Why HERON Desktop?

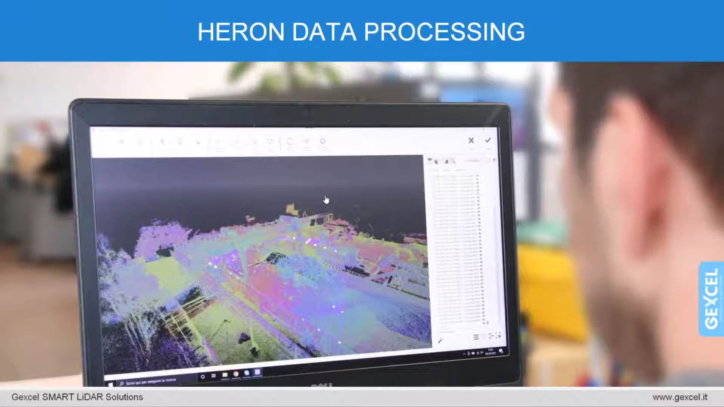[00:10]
After transferring data to the computer, ERON patent algorithm optimize and prepare point clouds for the output extraction. A very smart, clever, and fully controlled data post-processing enables to optimize the survey done. Let's move now to the software.
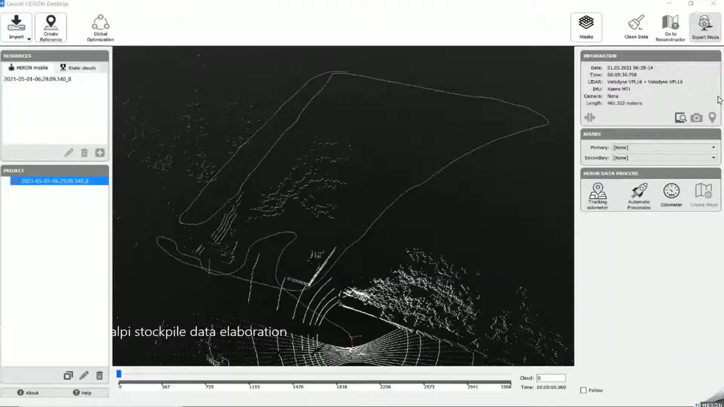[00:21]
The post-processing is composed of a few step and can be run
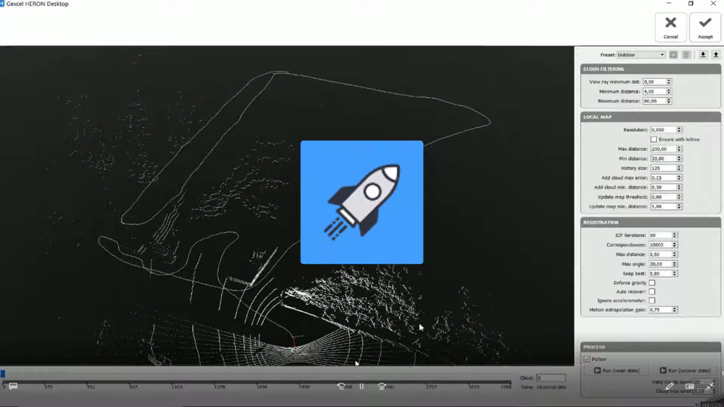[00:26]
automatically or by what we call advanced mode and guys,
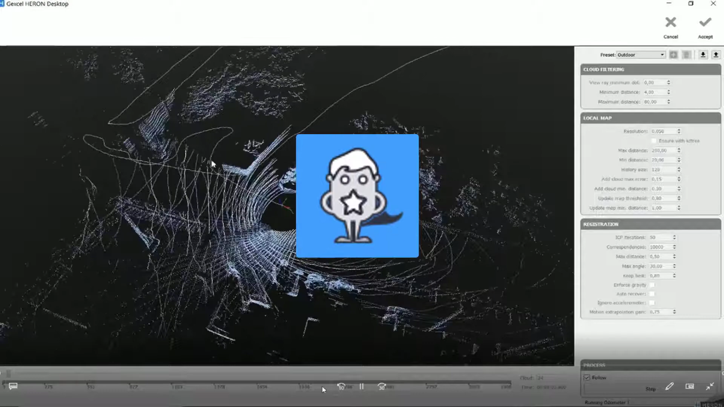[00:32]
this is really what I like most because we can always check what is going on into the software by selecting, changing,
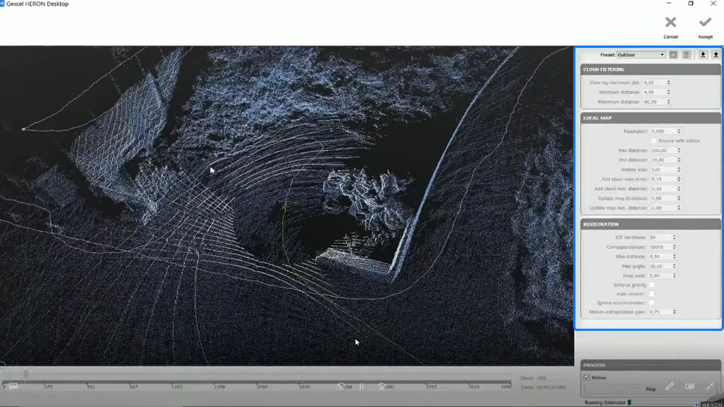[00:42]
and modifying the multiple parameters that you can see on my right side of the screen.
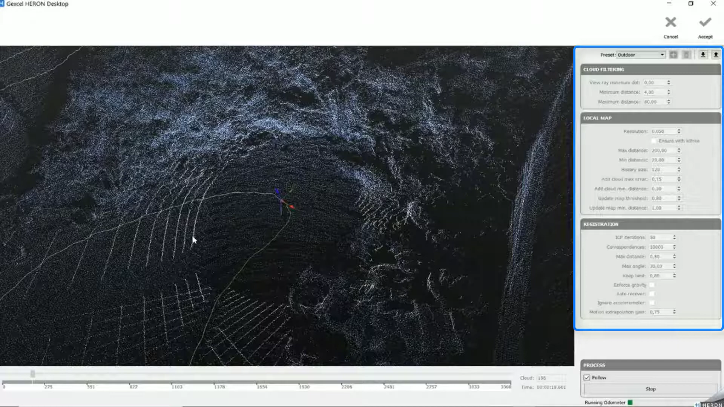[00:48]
All this parameter is available in the software.
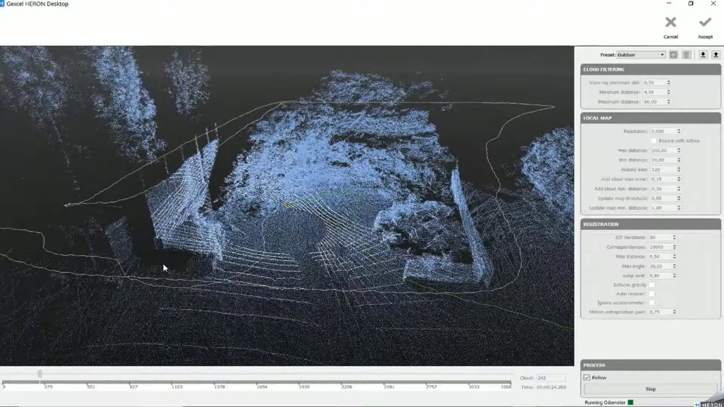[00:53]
The post-processing is composed of few steps. So starting from the trajectory of a computation that we are looking right now, where we can easily solve possible issues occurred while scanning. The software suggests some preset defined depending on the environment.
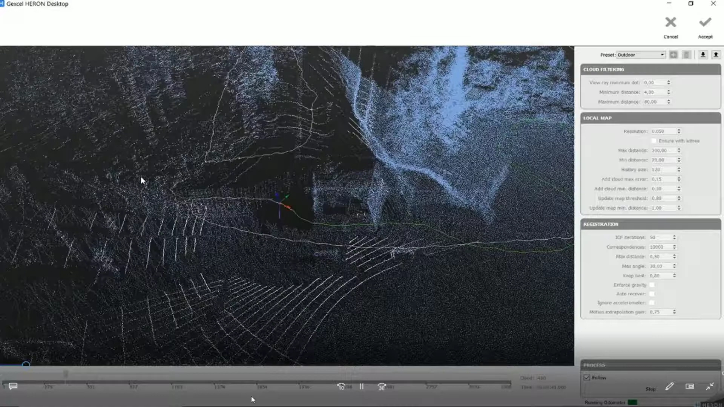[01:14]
Like for example, if I am working in indoor or outdoor, etc. But we can always set up the parameters at our convenience. We can also check the quality of the trajectory because if green, it is of course great.
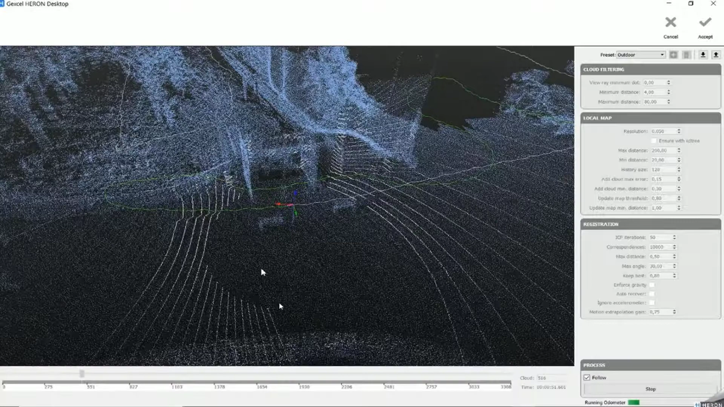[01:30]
If red or if you see the trajectory sliding,
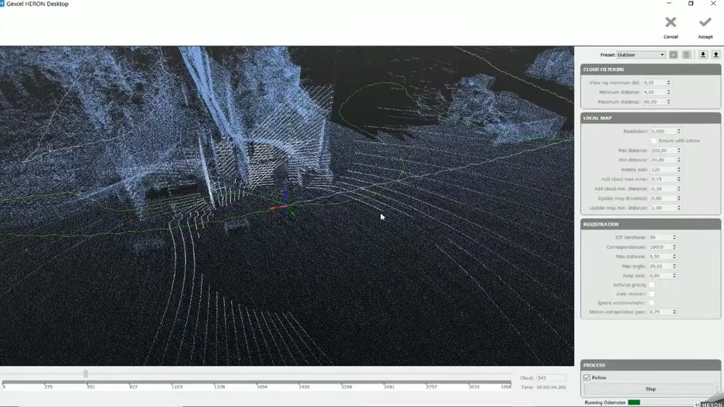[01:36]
hey guy, it means something is going wrong and I have to act.
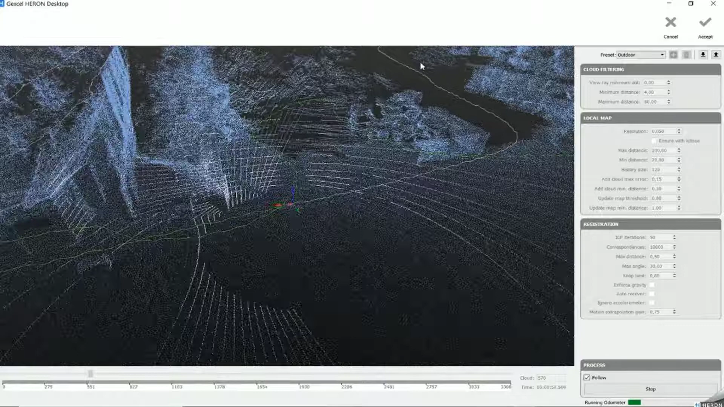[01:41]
So let's see, for example,
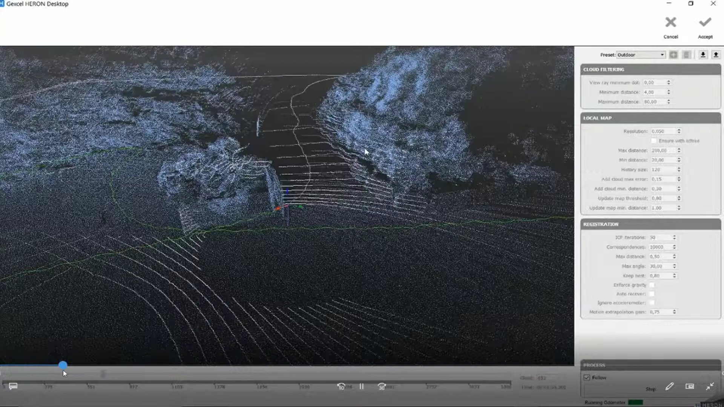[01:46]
let me jump to an interesting point. I think you want to see how to fix the problem instead of looking at the green trajectory. If you look at the trajectory behavior right now,
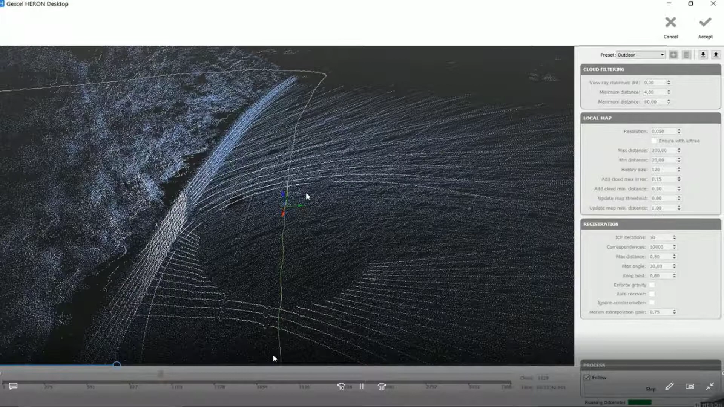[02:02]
you will see that the trajectory is going on then back ahead again. I mean, it is a sliding and this behavior is expected.
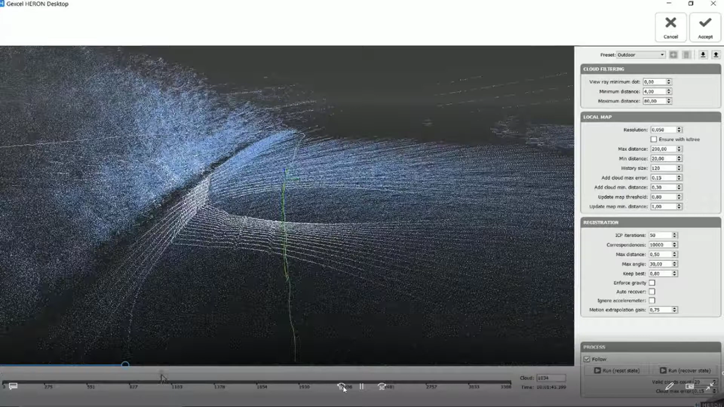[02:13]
If you look at the scanning area on the left, if you see, we have some geometries, the stockpile, even not so much.
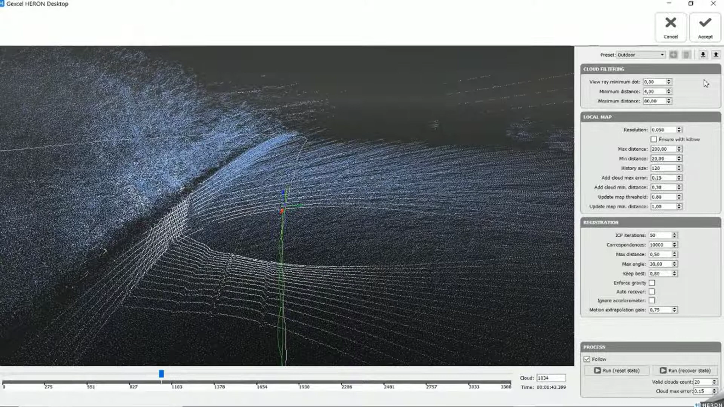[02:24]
On the right, we have almost nothing and we have a large ground area. So we expect some kind of behavior and what we have to do to work it out going back on site. Definitely not, but we can change some parameters. So for example, here I have changed the minimum distance in
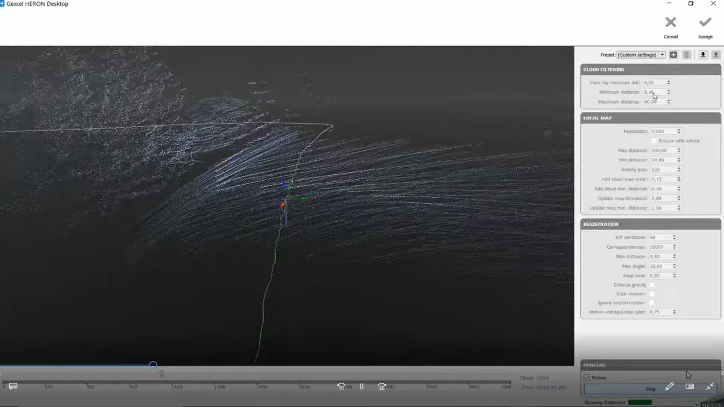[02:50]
order to recompute the trajectory and Aeron can or better, sorry, the software can solve the issue.
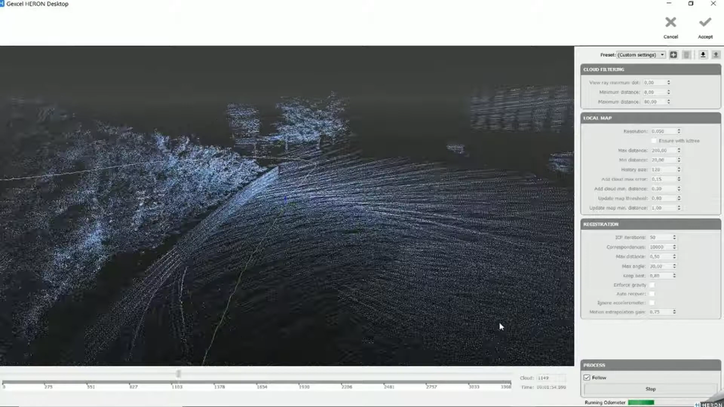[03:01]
So it means that during the post-processing and especially during the trajectory computation, you can always stop, change parameters and then go back and go on.
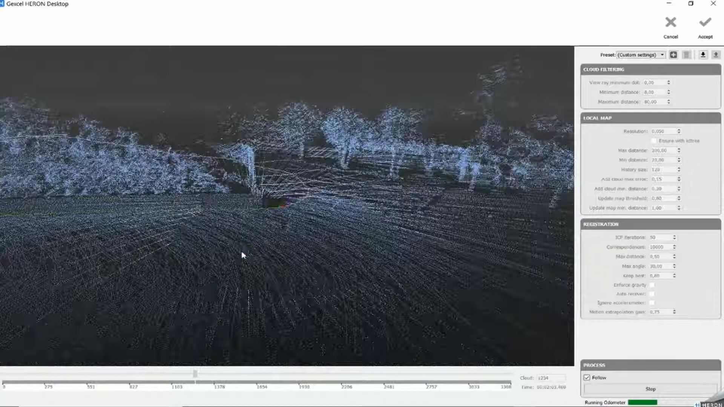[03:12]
So you can really interact with the software in order to find out the best, we can say, parameters in order to optimize your process.
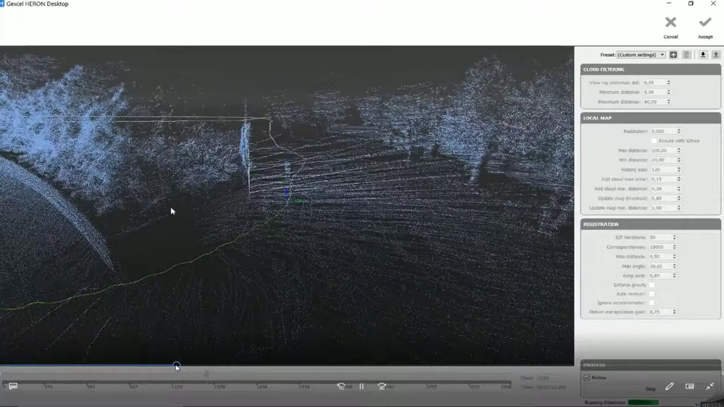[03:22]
So when, let me jump to the end of the process because I think that I do not want to waste your time.
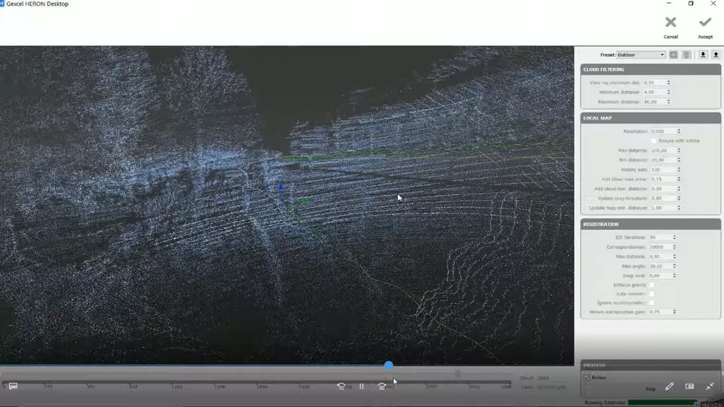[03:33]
When the process is end, and so when you have all your green trajectory,
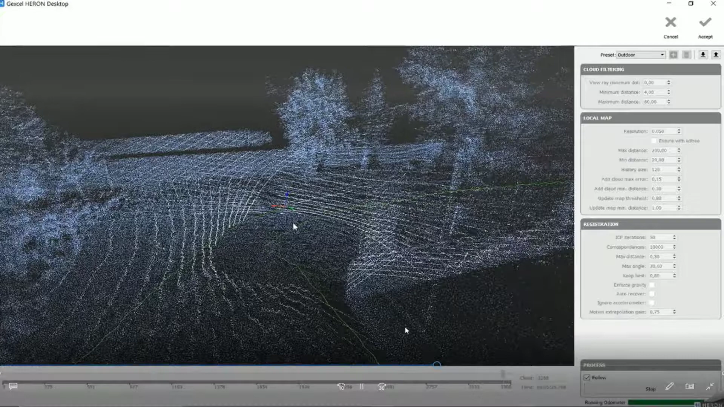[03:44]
we can move up to the second step so you can accept the result if you like. If you don't like, you can run again, the process changing parameters as we have seen.
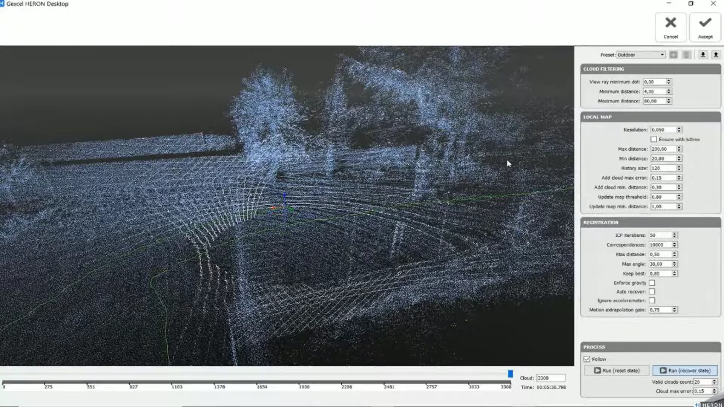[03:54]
And we can now move to the second step. The second step is what we call 3D local maps creation.
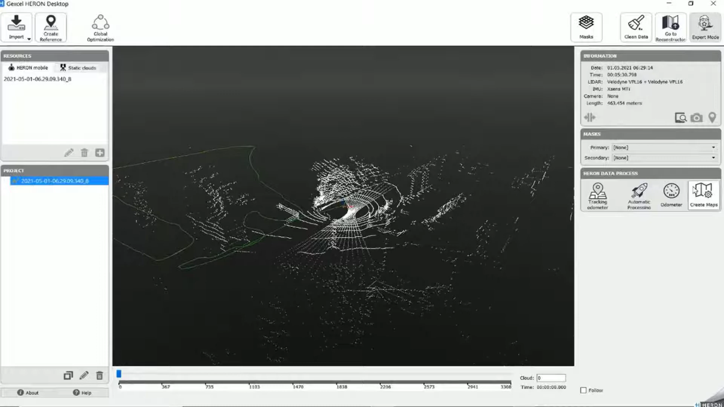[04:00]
The local map patent algorithm allows to subdivide our acquisition into areas without drift.
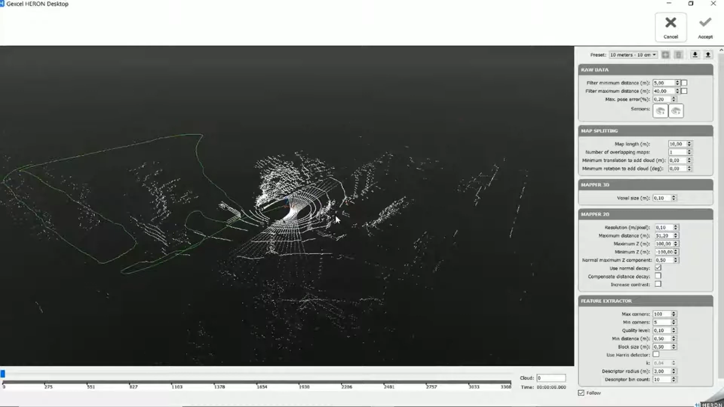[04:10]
So in a certain way, in maps without drift,
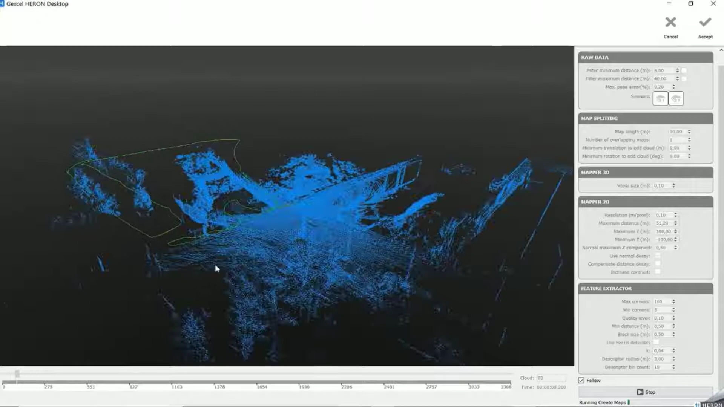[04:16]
each local map is defined by a different color, as you see here, and for the trajectory, the computation, we can check, interact with the software by setting and change the different parameters that you can always find on the right side of your screen.
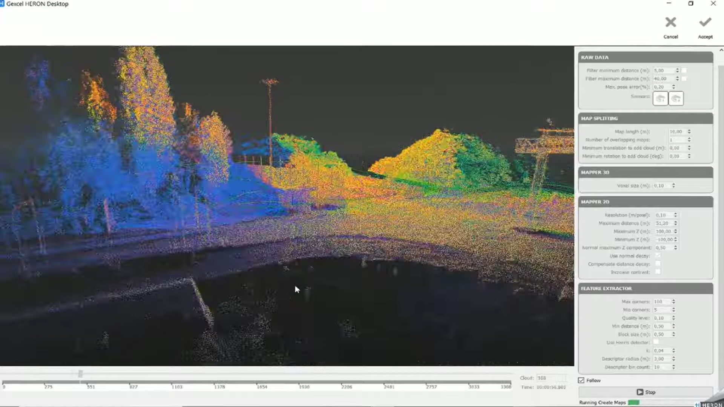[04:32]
Let me jump again
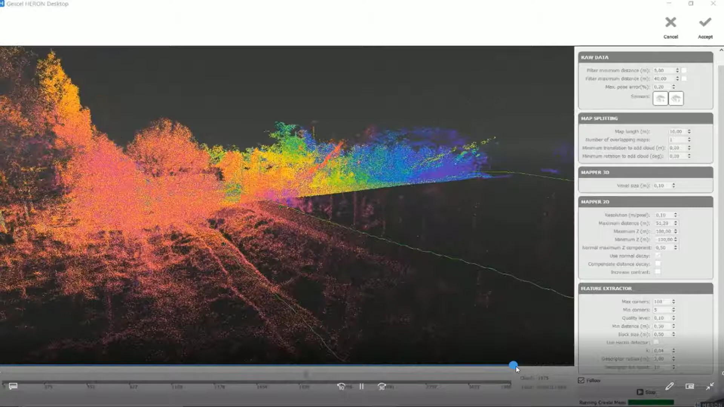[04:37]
here because when
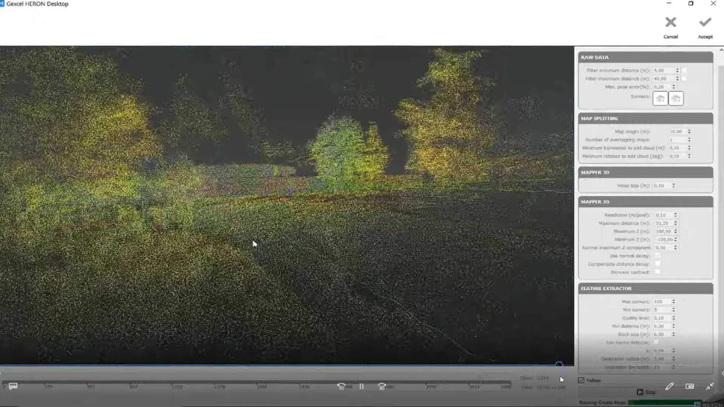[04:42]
the algorithm has finished to create the local map,
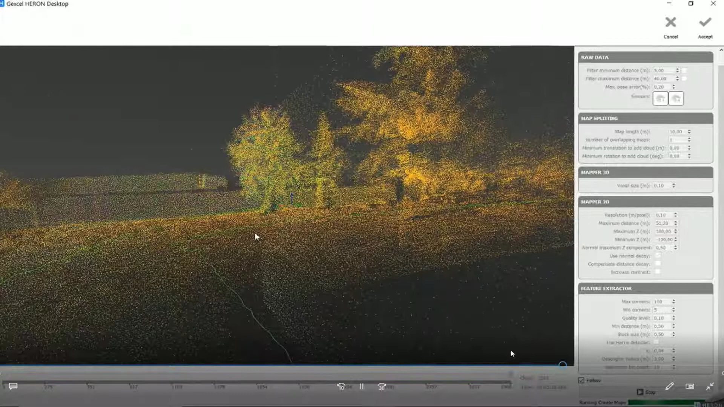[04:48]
we can run what we call the global optimization.